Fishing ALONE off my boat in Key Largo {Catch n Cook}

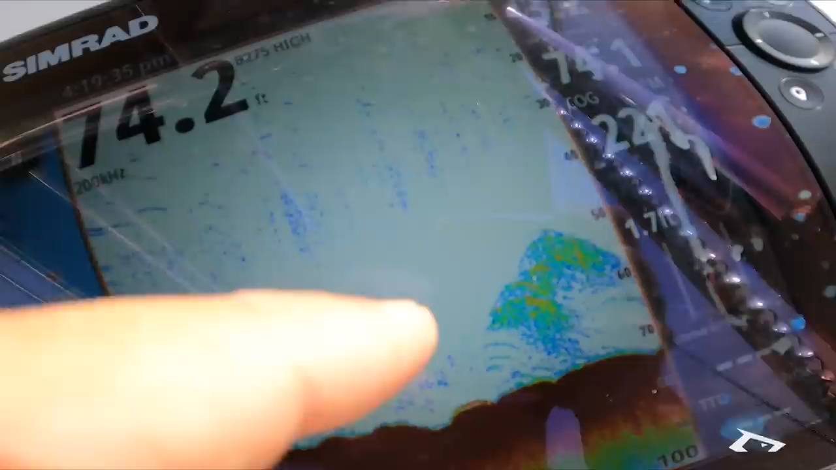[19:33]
Look at that. Look at it, 73 feet of water. Look at all that fish. Come on. You can't just look at my baits and not eat them.
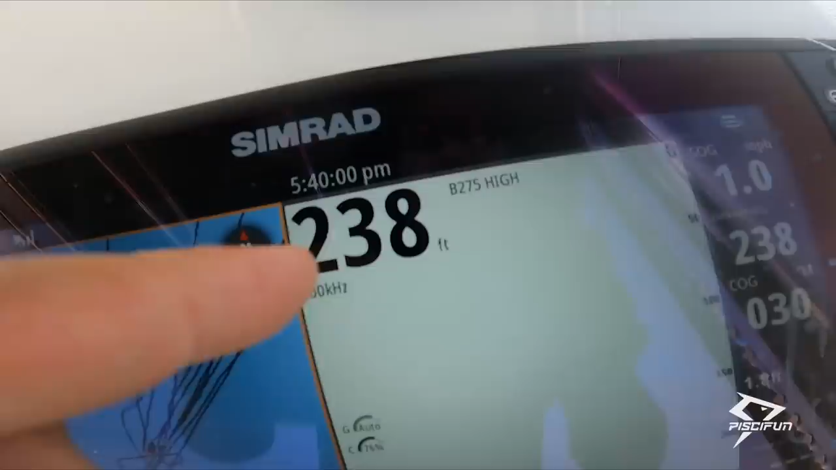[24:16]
On screen: depth 238 ft
238 feet. There's some stuff down there, like 1, 2, 3 fish.
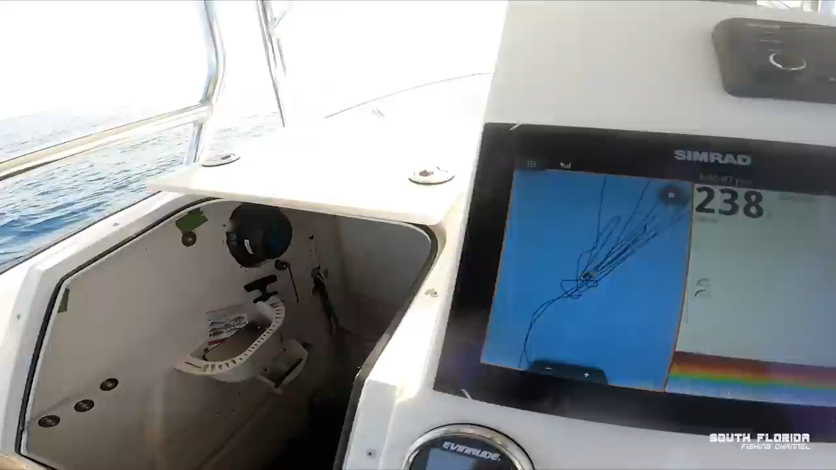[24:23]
Nothing crazy, but I think it's worth a try.